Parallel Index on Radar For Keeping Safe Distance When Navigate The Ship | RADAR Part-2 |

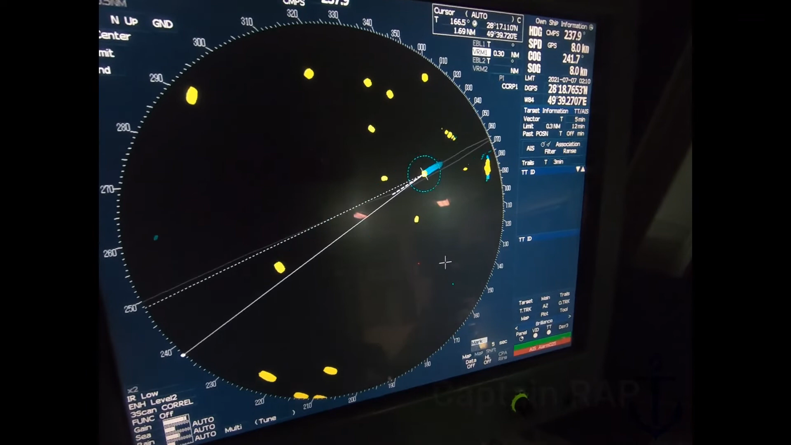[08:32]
Mengaktifkan VRM Besar kecilnya Tekan sekali lagi Untuk mengaktifkan Paralel indexnya Oke Kalau sudah Fix Mau Settingan seperti ini Kemudian Kita sudah bisa Exit Ya Nah ini seperti yang teman-teman
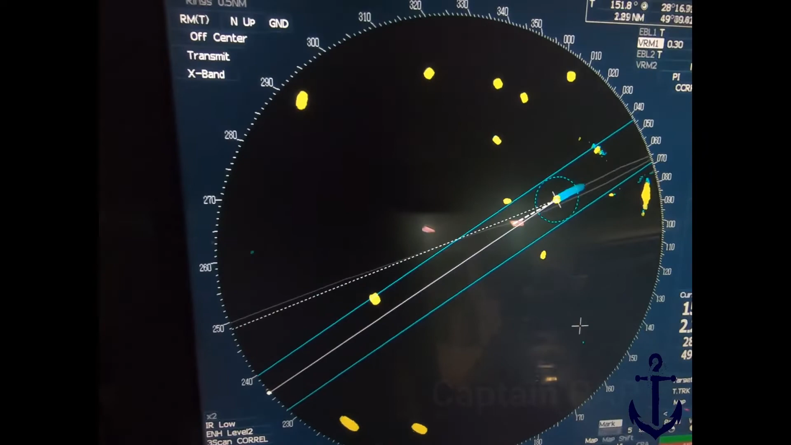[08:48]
Lihat Ya Kapal saya berjalan dengan Speed 8 notch Sekarang Ini
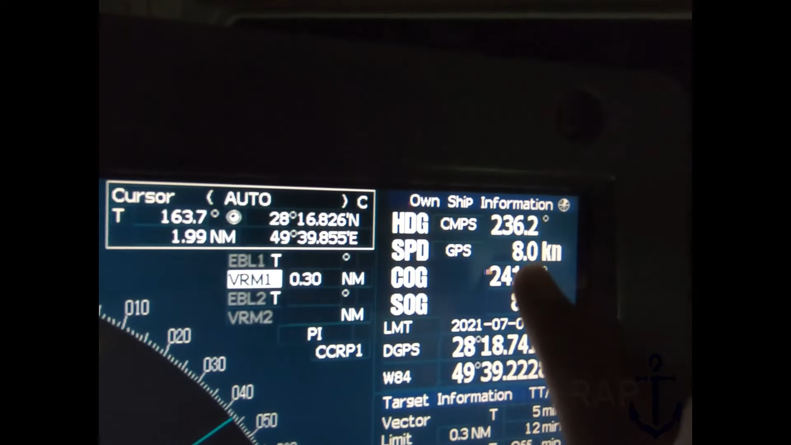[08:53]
Speed 8 notch Kemudian Ini target Di kanan saya Saya jaga 0,3 mil Kemudian di kiri Ya Juga lebih dari 0,3 mil
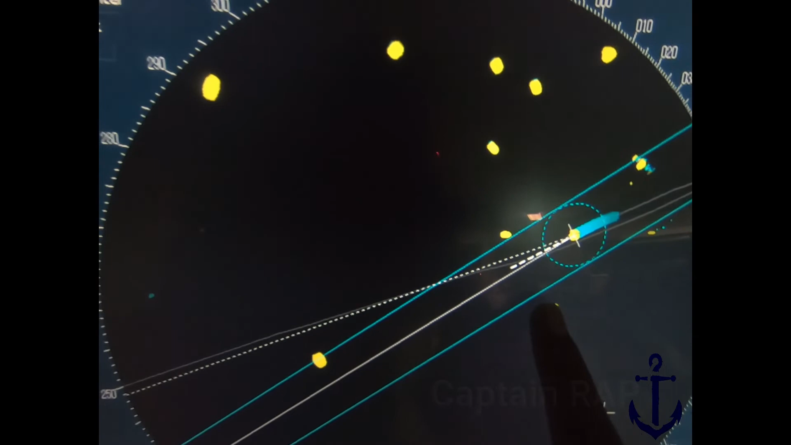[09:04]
Karena saya tidak mau Ya Target ini masuk ke dalam 3 mil Nah Ini yang seperti saya
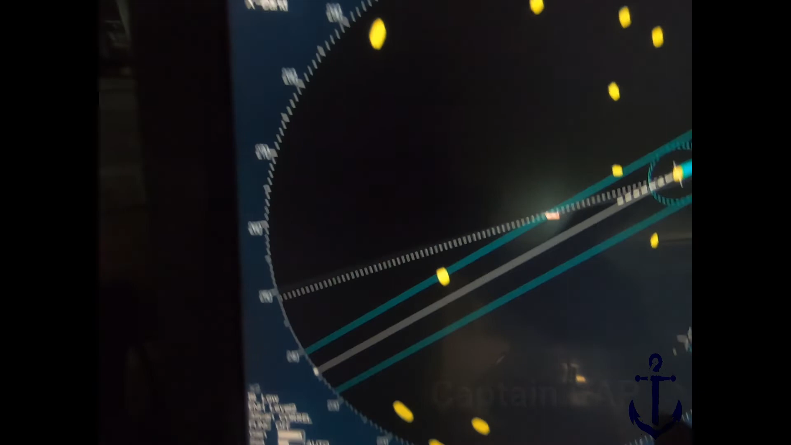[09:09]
katakan Contoh ini ada target lagi di depan jauh Nah ini sudah berada di dalam
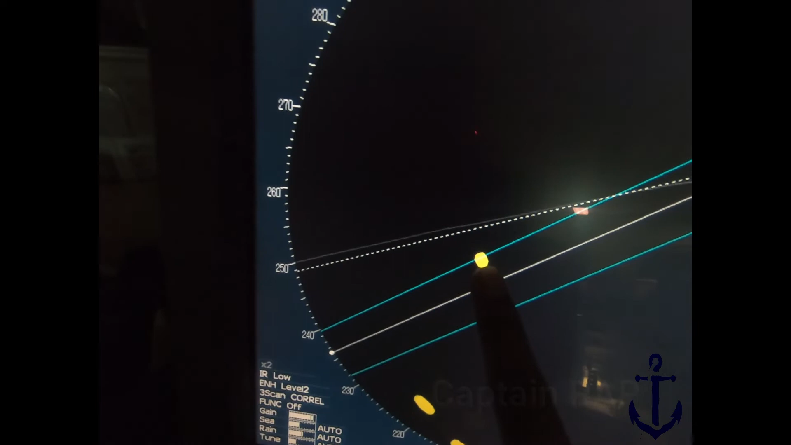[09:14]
0,3 nautical mile Jadi saya bisa nanti setting setelah lewat target ini Saya akan
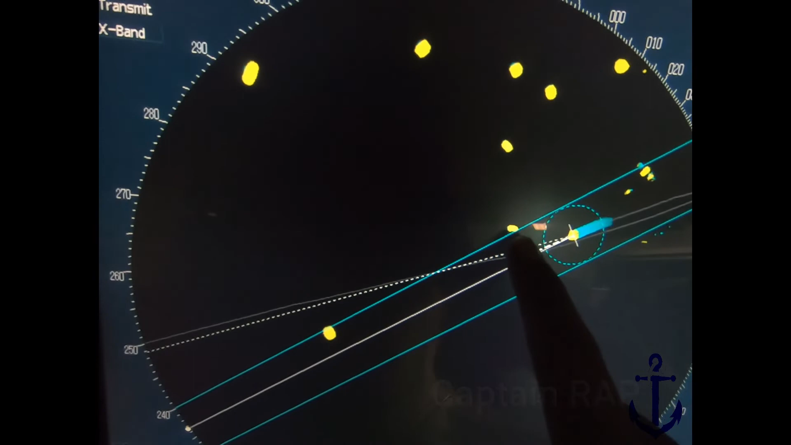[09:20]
Lebih ke kiri sedikit Supaya dia keluar dari 0,3 mil Ya Jadi itulah fungsinya Paralel index Fungsi lain Paralel index juga Apabila kapal belayar di Alur player sempit Atau narrow channel Biasanya Garis haluan yang sudah Kita setting di peta Ya itu Maksudnya Supaya menjaga
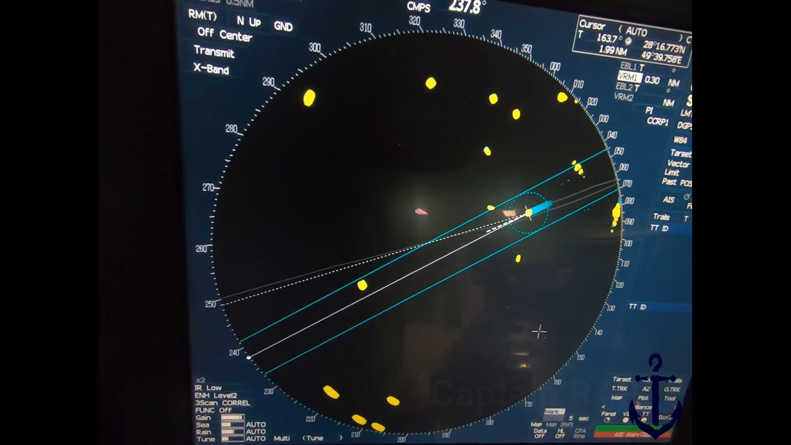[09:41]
jarak Di kanan kiri Mungkin Ada dangkalan Atau ada objek-objek lainnya Maka Paralel index ini Bisa terus Menyadarkan kita Agar tetap berhati-hati Menjaga supaya
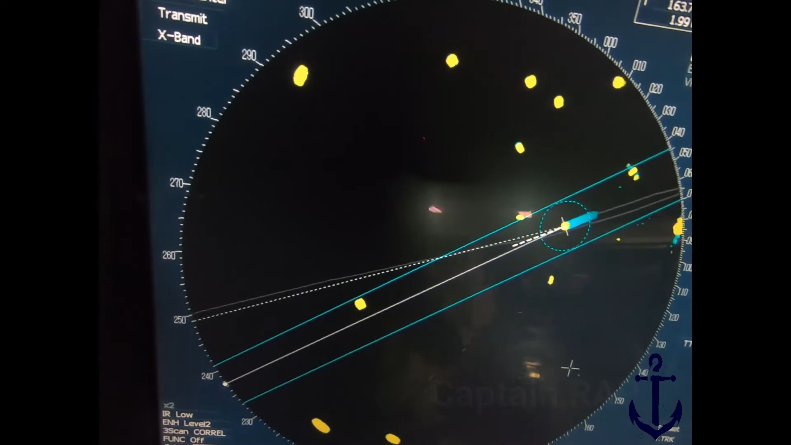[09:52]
Objek-objek yang ada di sekitar Tidak masuk
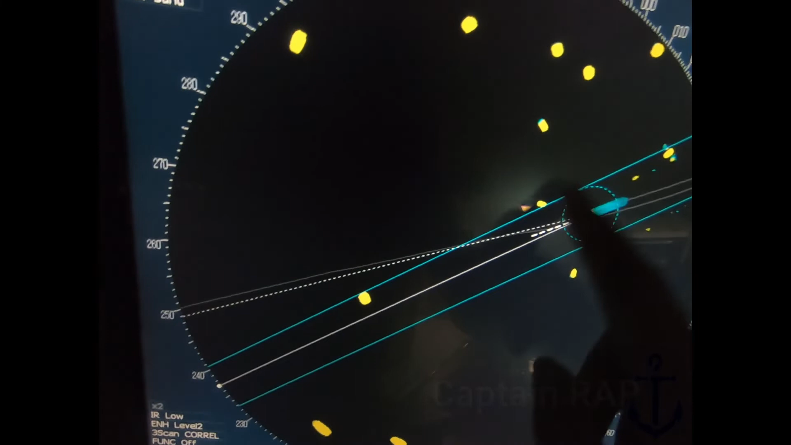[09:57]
Ke jarak yang Kita sudah Setting